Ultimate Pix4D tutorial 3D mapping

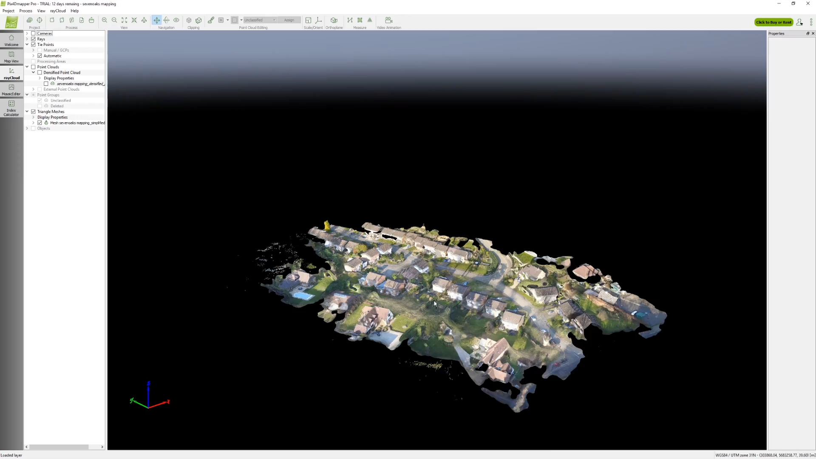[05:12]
The quality of the mesh may depend on the time of day, the altitude and your quality settings.